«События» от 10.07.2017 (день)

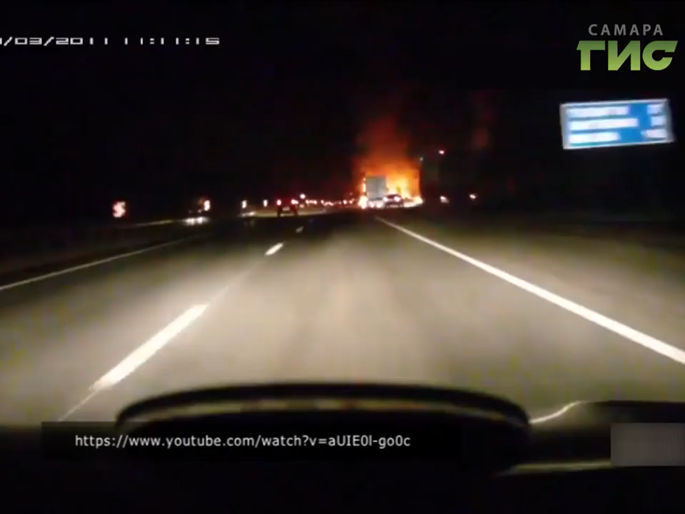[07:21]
Очевидцы сняли происшествие на видео. Пламя было такой силы, что от кузова остался только каркас. 34-летний бывший сотрудник Самарского МЧС погиб на подводной охоте.